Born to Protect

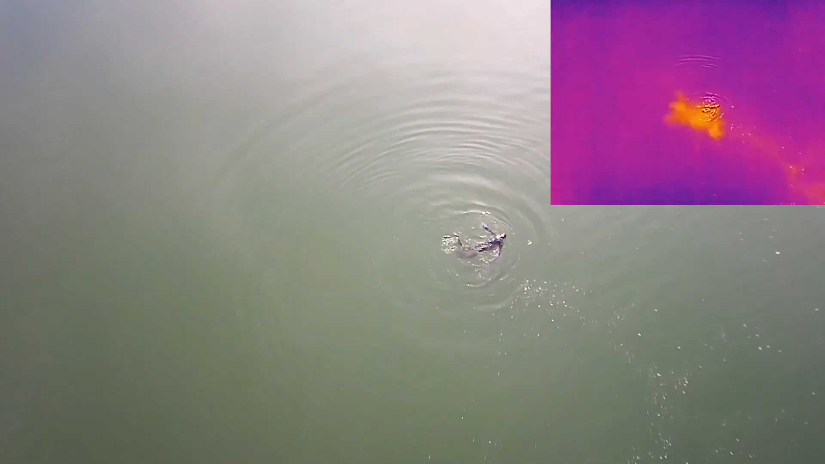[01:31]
whether it's just a boat adrift or if there's really an emergency that we have to handle.